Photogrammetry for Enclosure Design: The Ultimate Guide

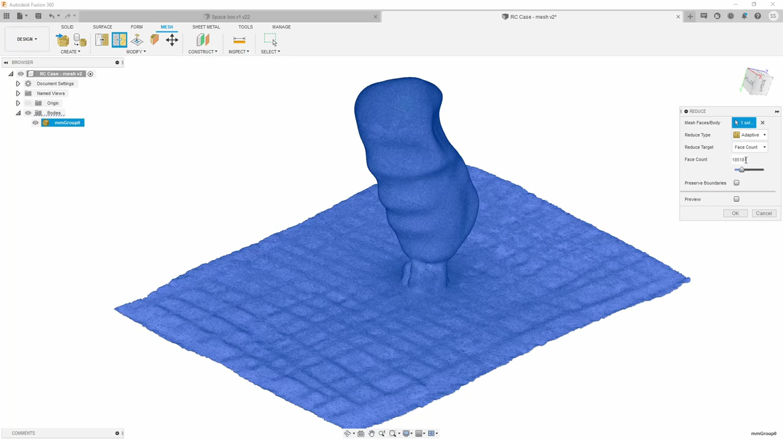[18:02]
The upper limit allowed by Fusion is around 50k. But I made it a lot smaller anyway, because my computer isn't the newest anymore. Scale it to actual dimension.